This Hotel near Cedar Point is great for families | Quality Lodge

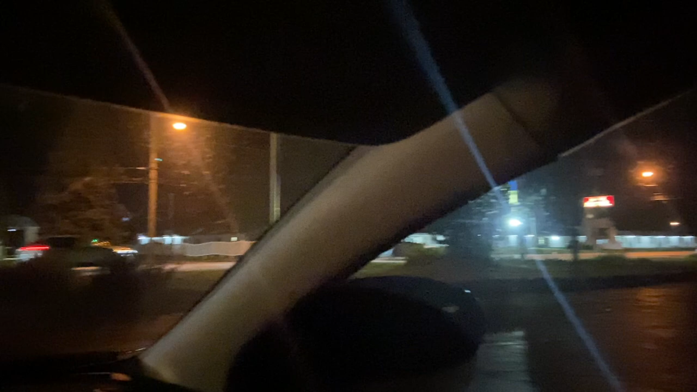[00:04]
well you don't want to turn into the parking lot for lighthouse baptist church which is where i am right now right next to it is quality lodge